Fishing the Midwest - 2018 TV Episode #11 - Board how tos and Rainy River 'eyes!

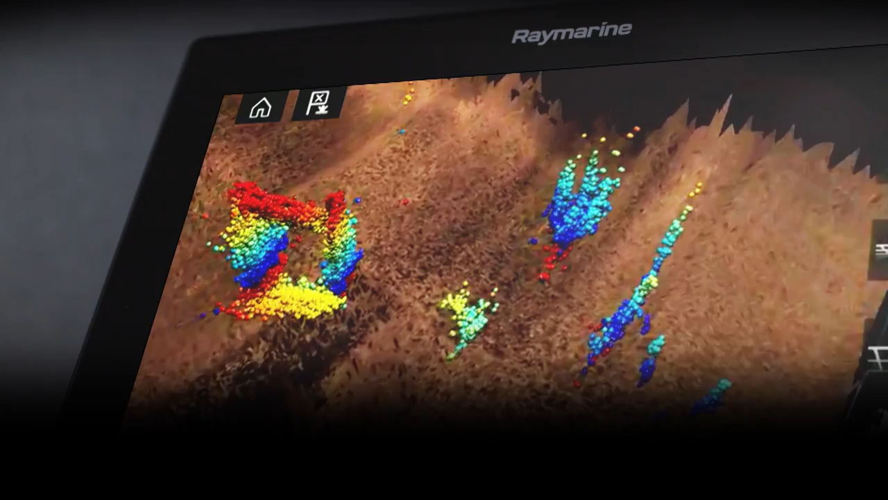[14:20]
Real Vision 3D Sonar from Ray Marine eliminates the guesswork. And it's only available on Axiom, our new blazing fast navigation display.